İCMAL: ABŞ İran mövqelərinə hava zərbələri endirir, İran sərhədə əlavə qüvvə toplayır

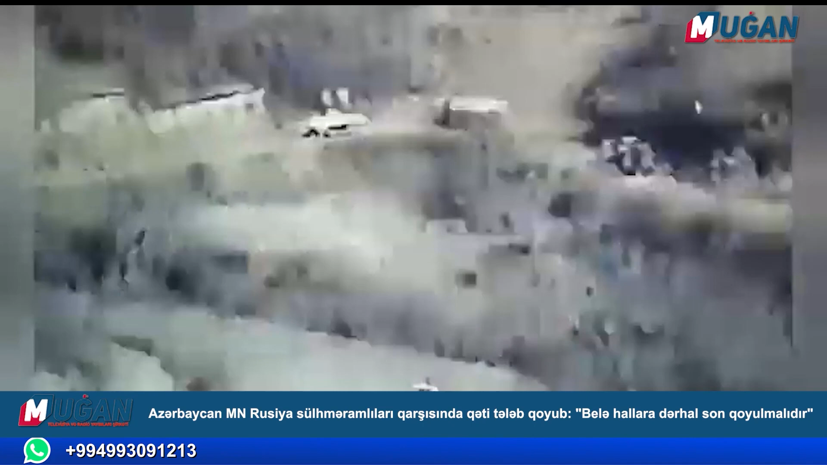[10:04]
ermənilərə məxsus üç ədəd tentli qamaz və üzərində yanacaq çəni olan bir ədəd qamaz avtomobilinin hərəkəti texniki müşahidə vasitələrimiz tərəfindən qeydə alınır.